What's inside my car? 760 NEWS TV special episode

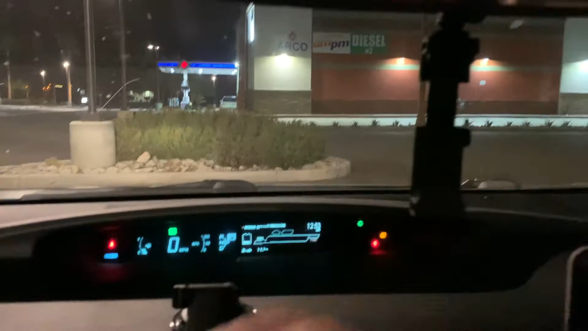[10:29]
We do have a dash cam that we do use up on here as well, too. And we utilize this to record a call.
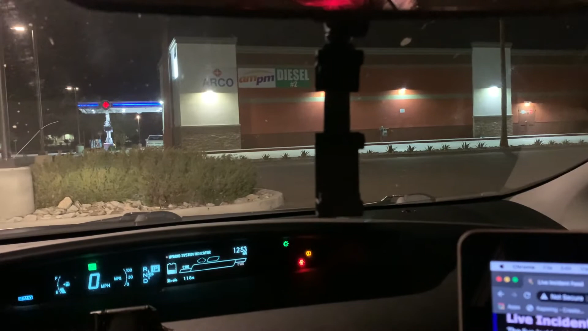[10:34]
So when we respond to a call, we use these.
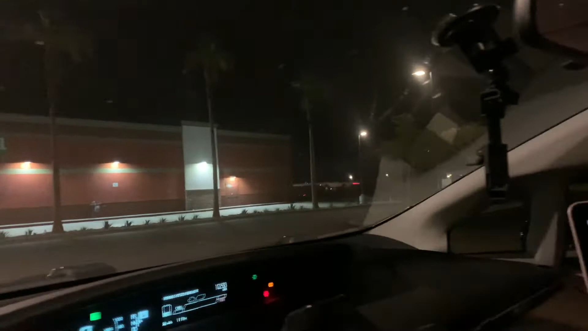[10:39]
So that way we film every single moment when we're responding to a call. All right. So now let's show you guys what else we have.